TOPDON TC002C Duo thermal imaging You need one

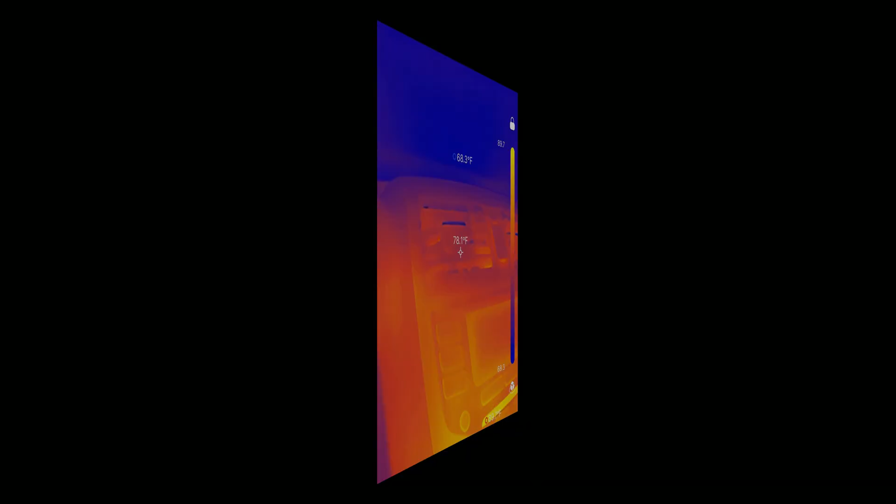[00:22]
the first test was absolutely astonishing i was able to observe the ac temperature performance
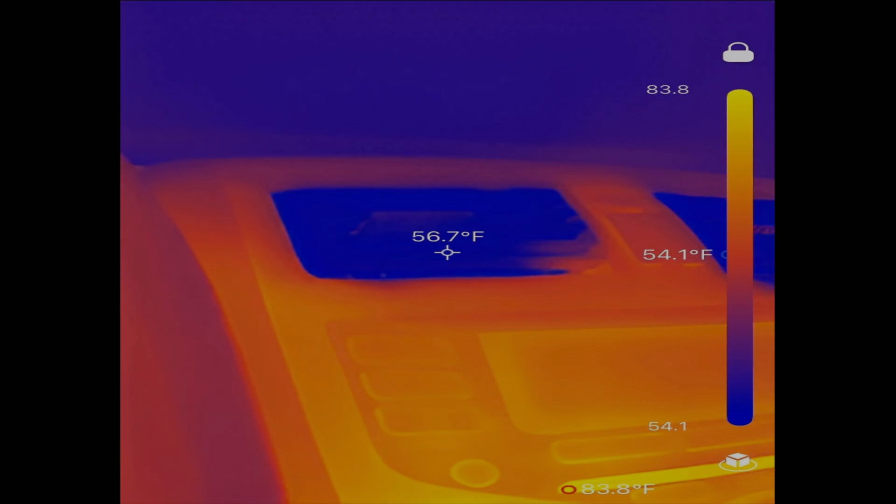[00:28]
On screen: spot 56.7°F
directly from the vent and i verified that everything is working perfectly as it should be
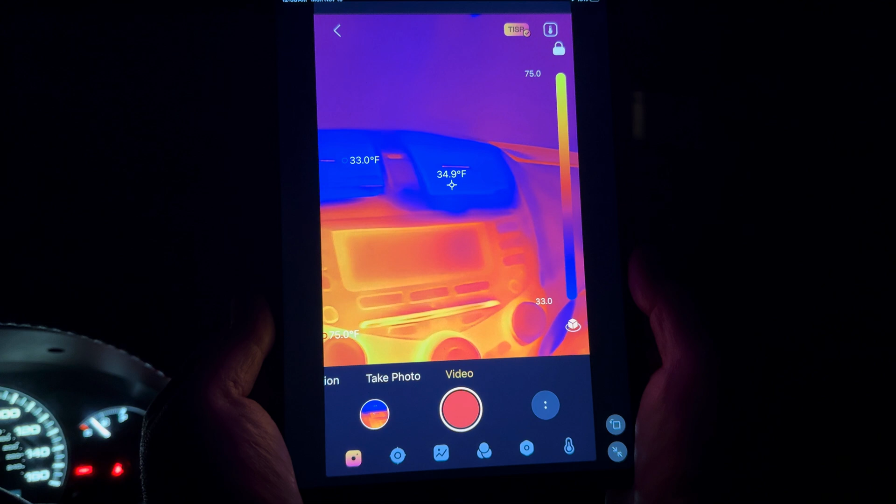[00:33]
On screen: spot 34.9°F
thanks to the top don thermal imaging tool so the next test
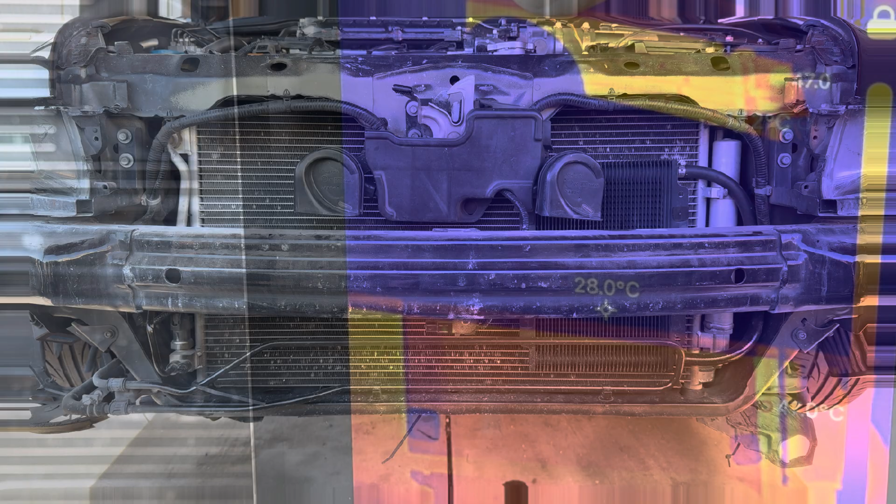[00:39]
On screen: spot 28.0°C
was to verify that there is no blockage in the ac condenser and i was able to verify that
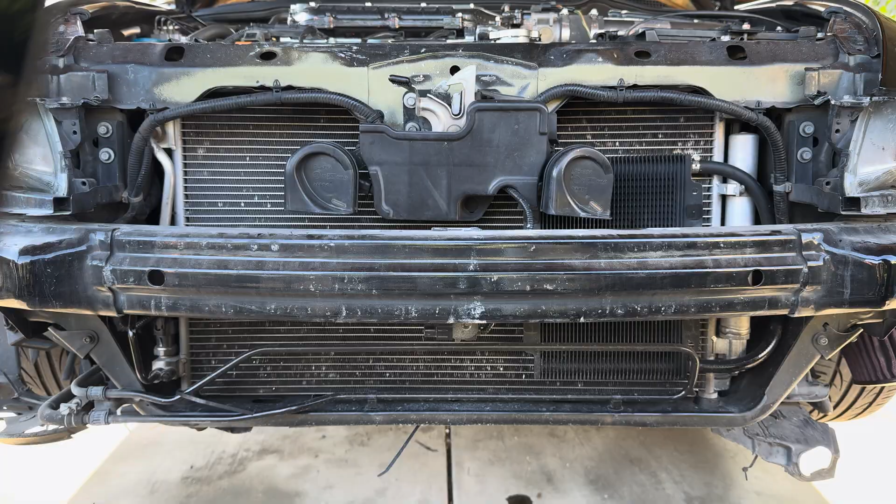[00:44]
there is not thanks to the top don thermal imaging tool and i was able to verify
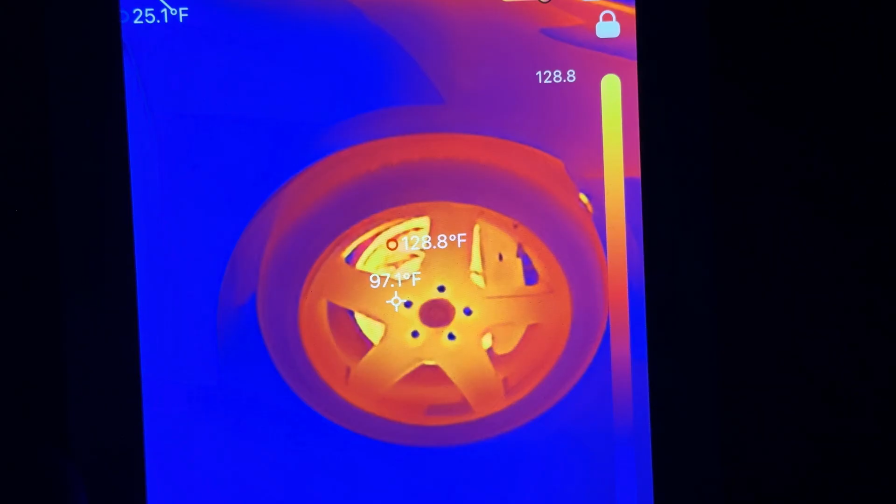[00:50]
On screen: spot 97.1°F, max 128.8°F
that i do not have any warped rotors or sticking brakes check
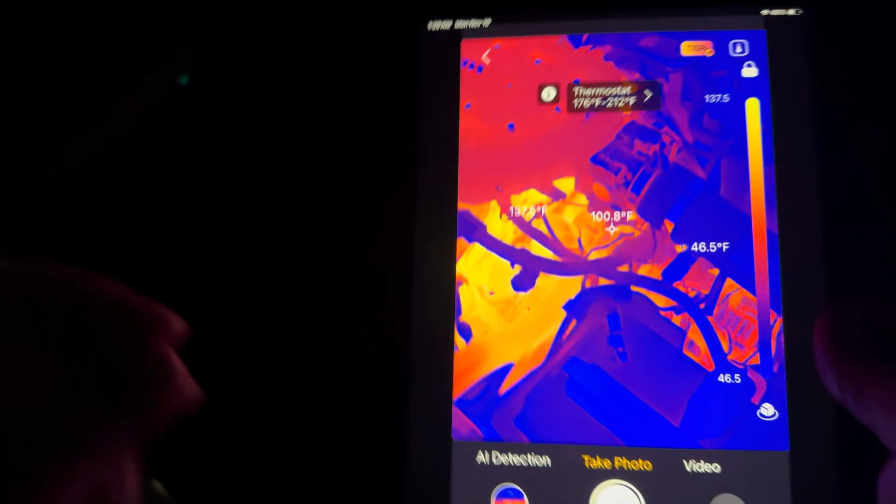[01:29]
On screen: spot 100.8°F
this tool we can see real time we'll know if the thermostat is functioning correctly so the car
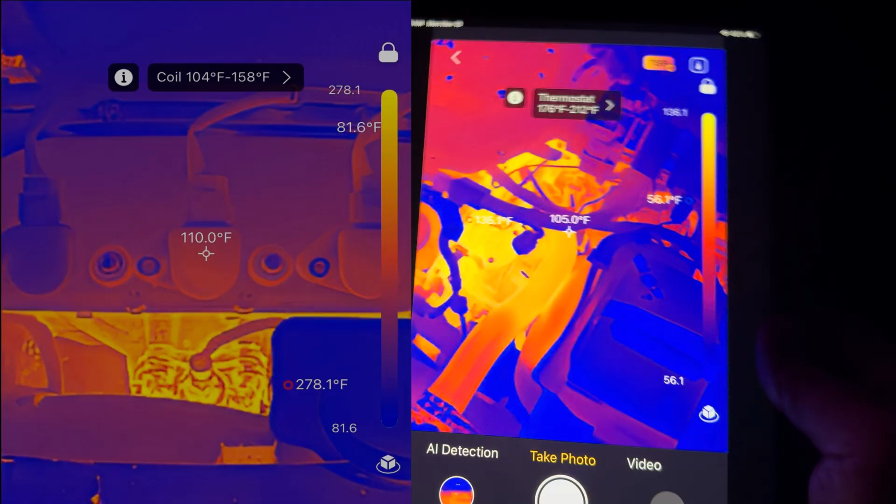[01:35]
can be cold it'll be blue and we'll see it actually warm up we'll see it work in real time so that
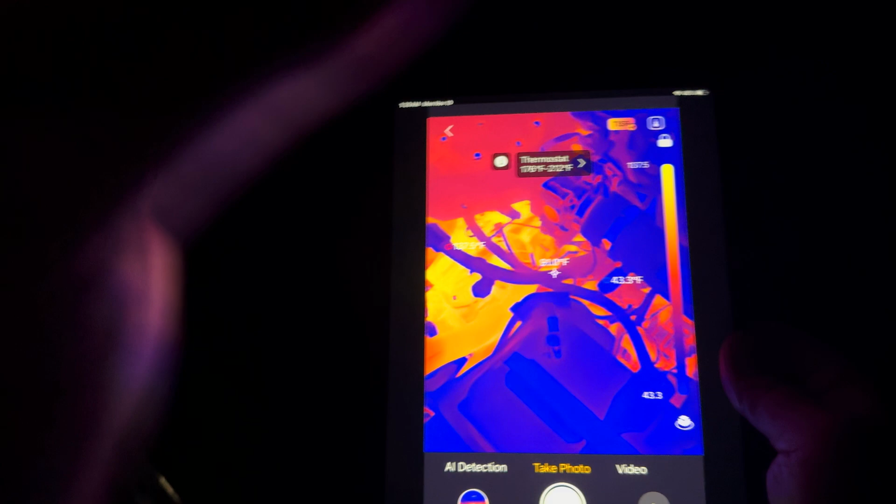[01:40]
is absolutely incredible if you own a turbocharged vehicle having a thermal image
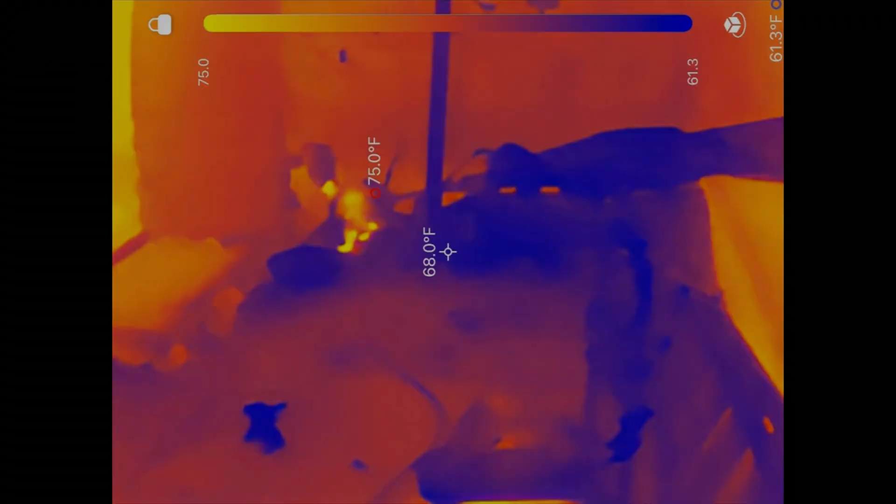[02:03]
On screen: spot 68.0°F
so last night we believed we had an intruder trying to break in the premises but it turns
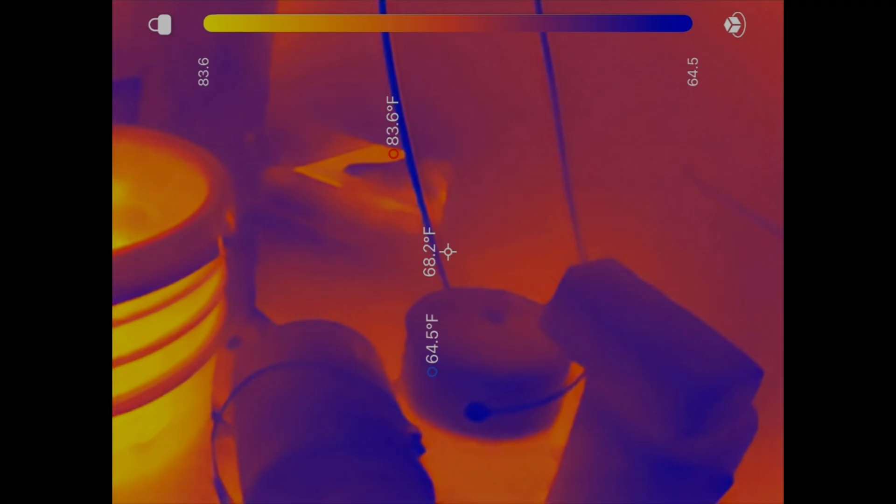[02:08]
On screen: max 83.6°F, min 64.5°F
out we had a gigantic raccoon and i was able to verify using the thermal imaging camera in pitch darkness
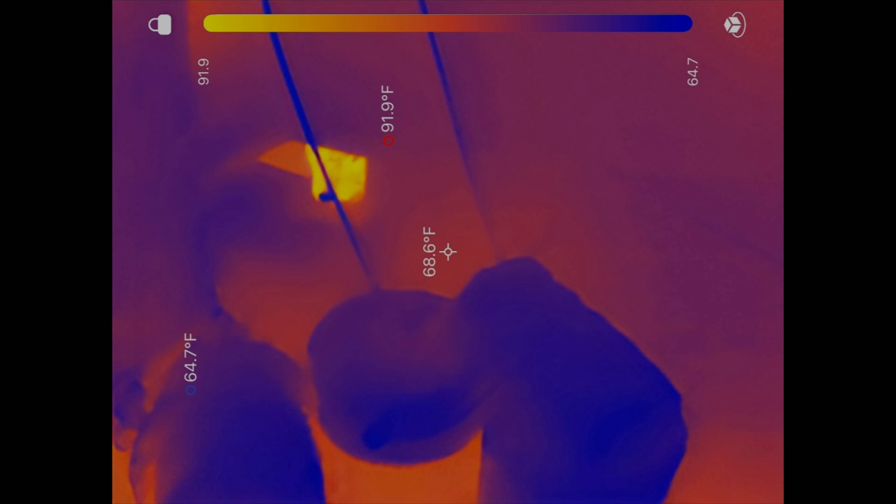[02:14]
On screen: spot 68.6°F, max 91.9°F, min 64.7°F
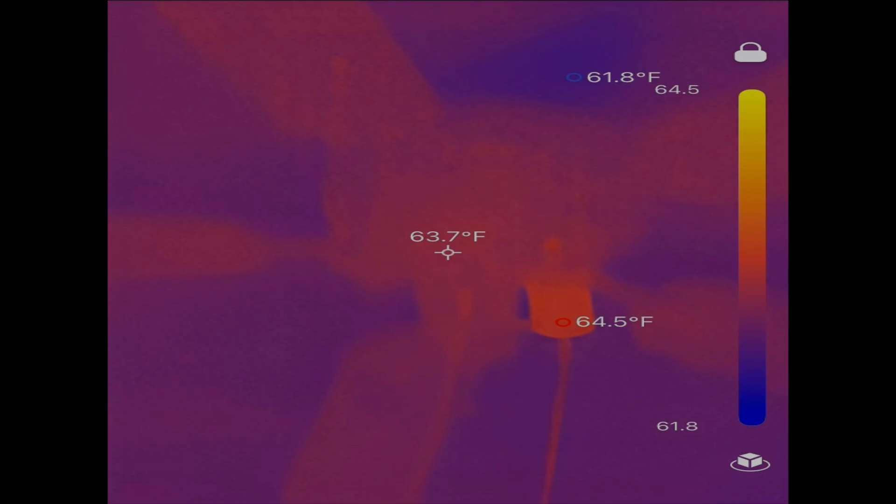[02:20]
On screen: spot 63.7°F, max 64.5°F, min 61.8°F
as well with the top don thermal imaging camera i wanted to inspect the ceiling for any moisture spots and sure enough i have plenty of them that's due to a leaking roof
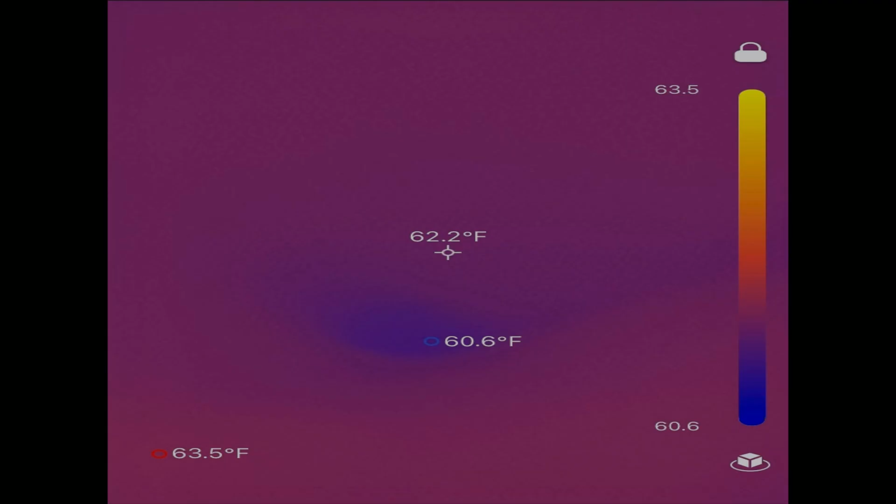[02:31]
On screen: spot 62.2°F, max 63.5°F, min 60.6°F
so now you know there is so many great uses for a thermal imaging